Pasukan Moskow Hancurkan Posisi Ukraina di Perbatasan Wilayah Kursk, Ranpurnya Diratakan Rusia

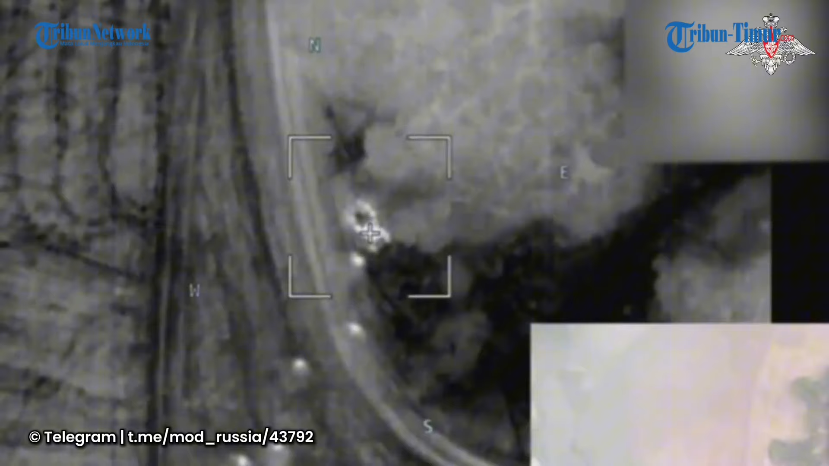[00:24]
Ukraina yang mencoba bersembunyi di hutan perbatasan wilayah Kurs.
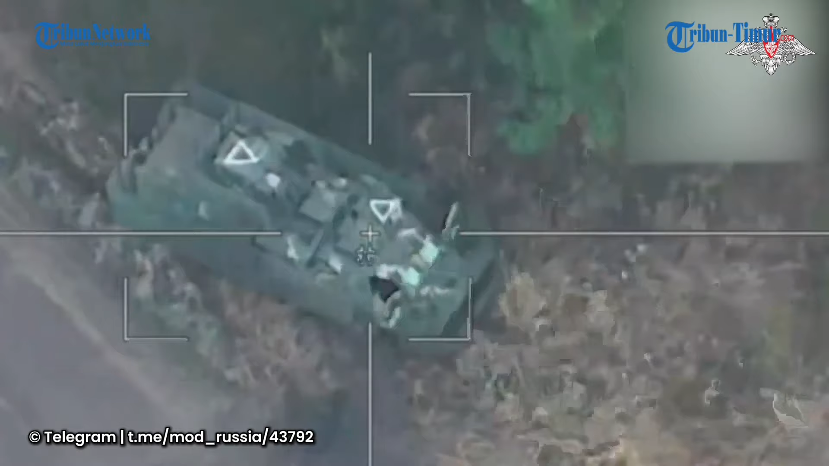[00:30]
Rekamannya diunggah di akun telegram at mod underscore Rusia pada Kamis 26 September 2024.
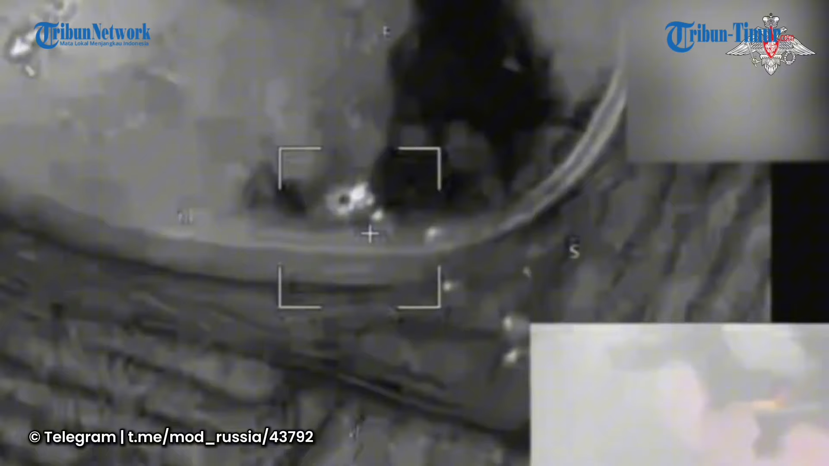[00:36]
Setelah menganalisis data intelijen yang diterima, keputusan dibuat untuk menembaki pengangkut personil lapis baja Ukraina.
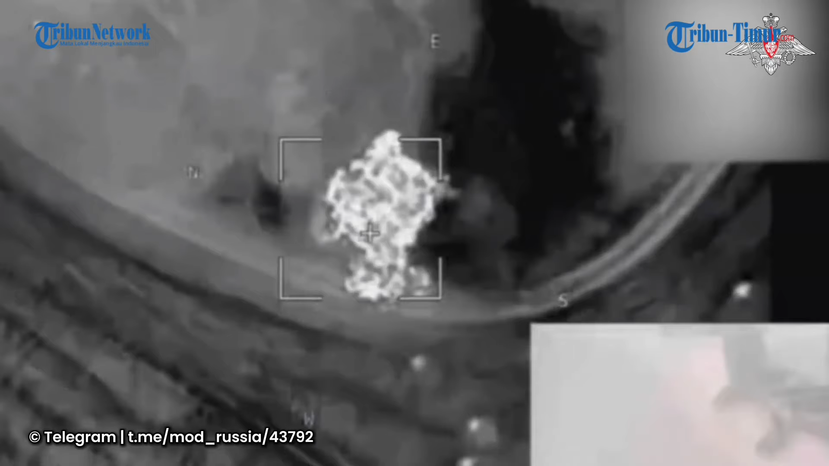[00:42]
Target yang ditemukan terkena serangan langsung dari amunisi lancat yang berkeliaran, seperti yang terlihat dalam rekaman. Sejak video ini beredar, belum ada tanggapan resmi dari Kementerian Pertahanan Ukraina.